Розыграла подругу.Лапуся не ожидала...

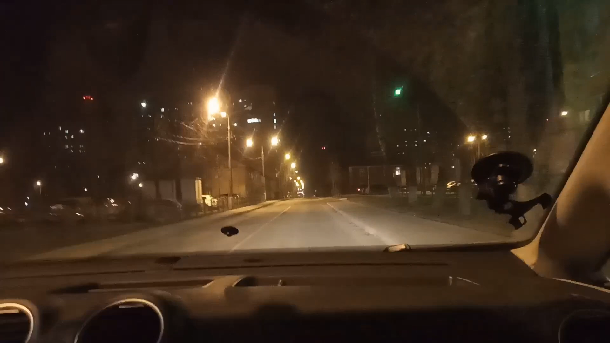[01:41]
Абсолютно незнакомый город. Вот и остались вот эти дома, наверное, с того времени. А фабрики-то работают на Ивантеевке? Да ты что, смеешь, что ли? Они офисы.
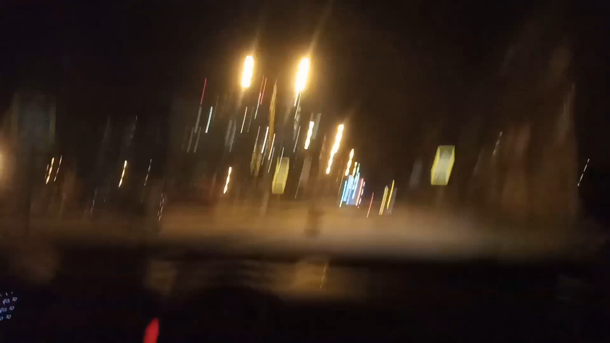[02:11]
Ясно. Тут все, и Щелково ничего не работает.